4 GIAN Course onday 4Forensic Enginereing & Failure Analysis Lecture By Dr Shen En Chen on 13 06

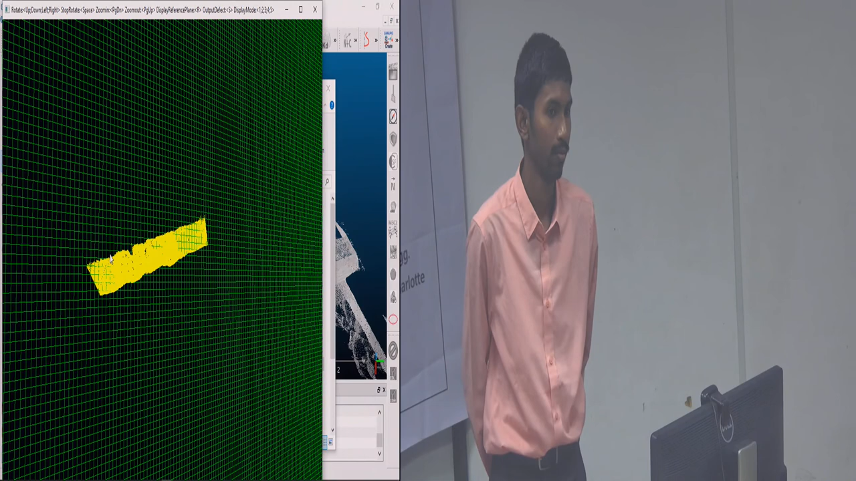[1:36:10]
This is just one. Okay? And not necessarily the best. Okay, there are other techniques. And then we also have another program that automatic calculator. And which is also very easy. Yeah. That actually needs the top surface of the bridge and the bottom surface. You have to separately clip out the top surface and the bottom surface and then put in the program to get the clearance.